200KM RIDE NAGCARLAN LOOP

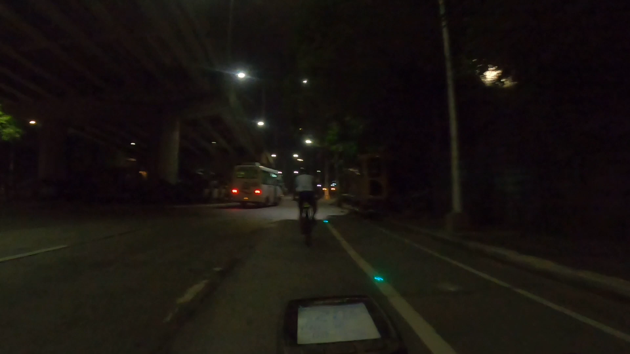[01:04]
Yan, sa libis tayo. At maganda na, inayos na to. Espaltado na at may ilaw na. Good morning, mga chatorek.
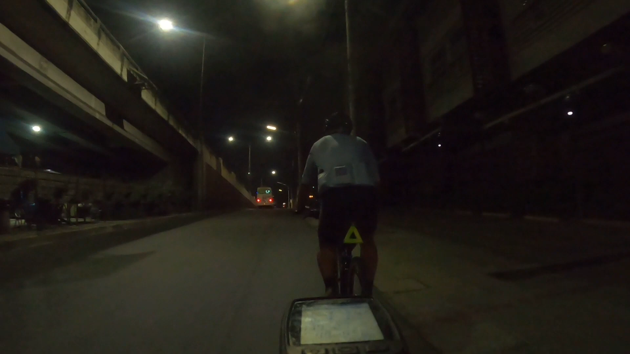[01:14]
Aba, maliwanag. Yan. Lalagyan ng poste,
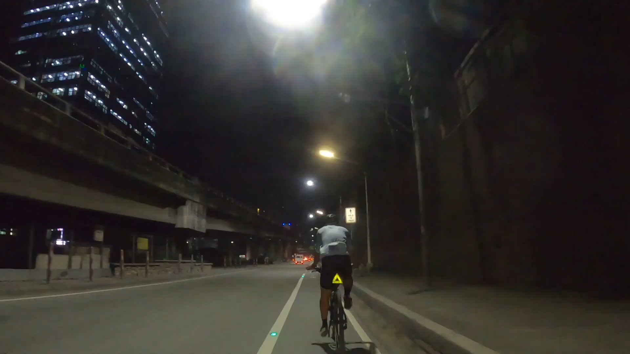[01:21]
ah. Oh, maliwanag na maliwanag. Kita-kita natin si Master. Si Master, nagtatrang. Ortigas extension na tayo, intersection. At dito lang tayo, mabibilis ang sasakyan. Market.
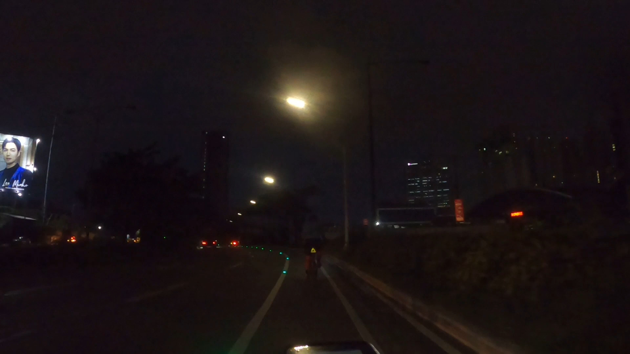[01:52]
Madilim kasi may mga ulap. At iyan na nga.
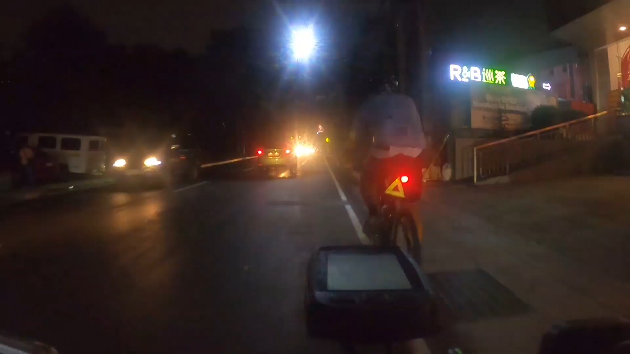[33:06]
Makaliwas. At inaapat na kami ng gabi. Andito na kami sa may service road.
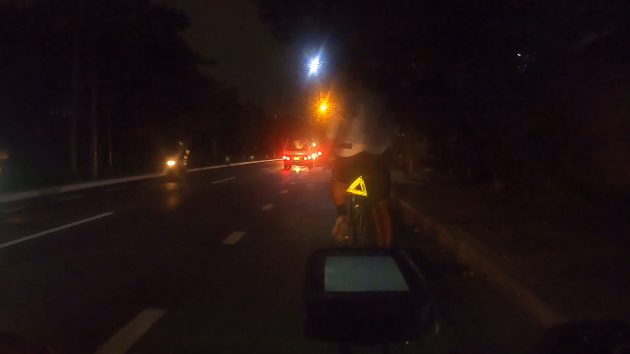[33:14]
Alabang. Boundary yan.
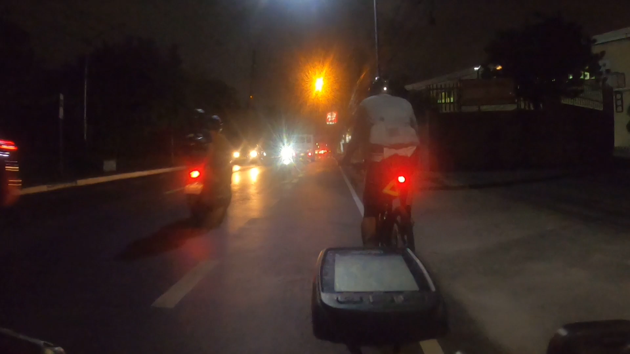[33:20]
Service road dyan. Yan.
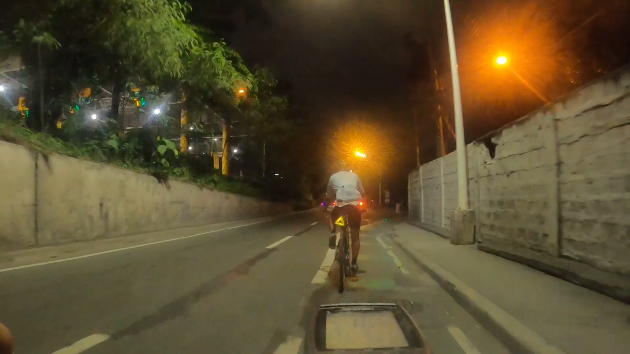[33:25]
Ito na si pipe na yan. Nasi pipe na kami.
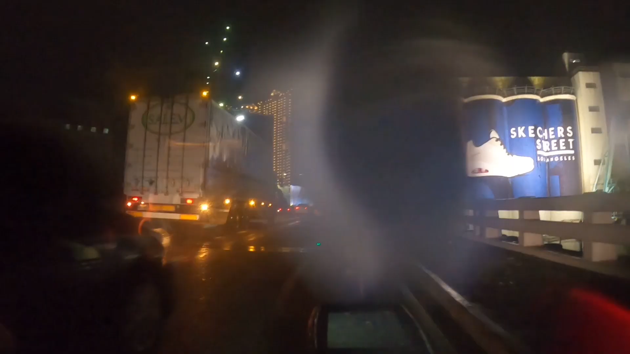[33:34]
Busong na yan. At ito na yung ano, boundary, Makati, Pasig. At, naku, naanuhan ng ulan. Napataka ng tubig yung camera.